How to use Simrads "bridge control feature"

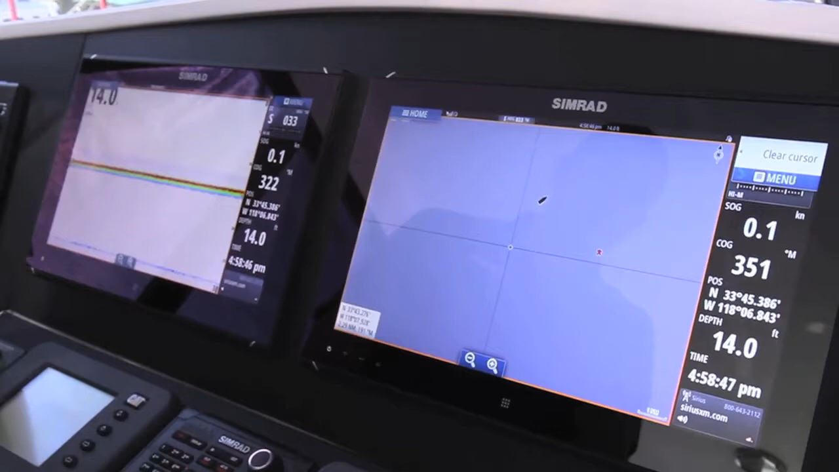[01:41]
On screen: depth 14.0 ft, speed 0.1 kn
This one became the sonar and this one became the chart.